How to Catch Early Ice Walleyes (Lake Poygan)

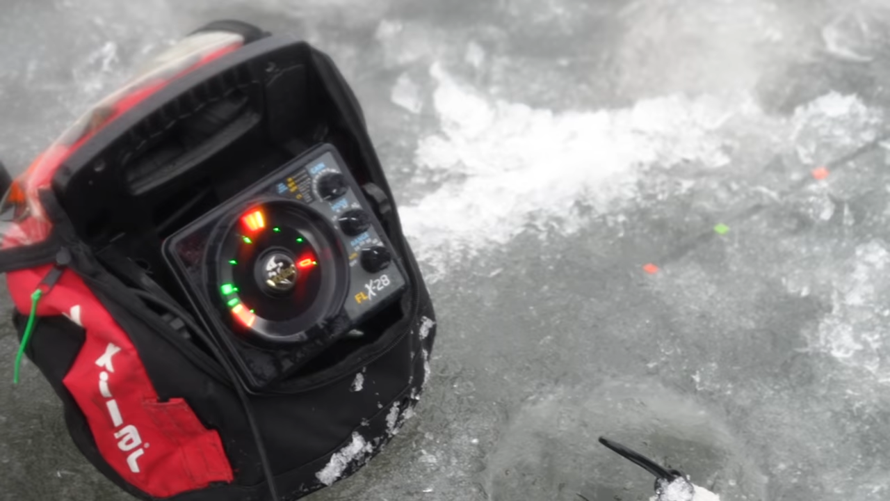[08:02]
And if you will see the screen right here, it's just lit right up. Then I'll hold it again. Here he goes, he's gonna move down.